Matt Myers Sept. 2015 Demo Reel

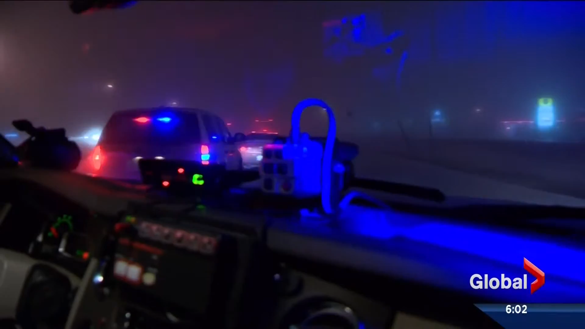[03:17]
so we'll go over there the driver of this car rear-ended another car